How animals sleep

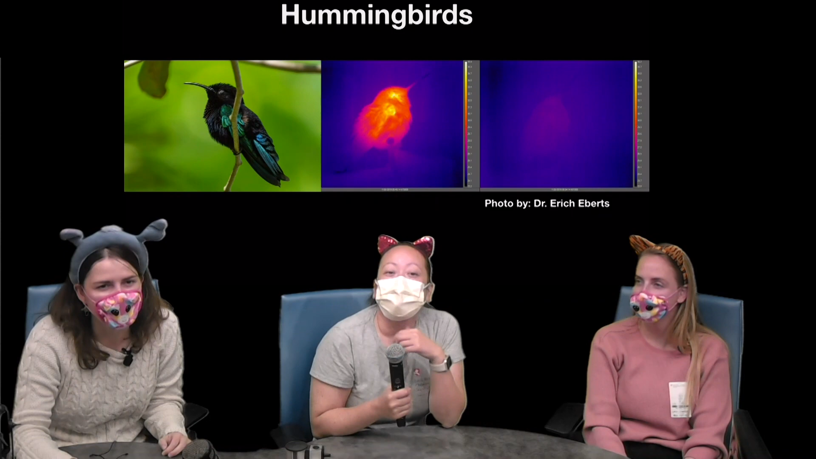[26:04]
down hibernate and then look no heat is emitted from their body like the other the other picture of the um bird that is asleep and then every morning they have to get up and go straight to eat and that's they do this every single night so torpor is torpor sleep nope torpor is hibernation but it's kind of the way they sleep so that means hummingbirds don't dream then no there's they wouldn't be able to dream no oh poor hummingbirds wow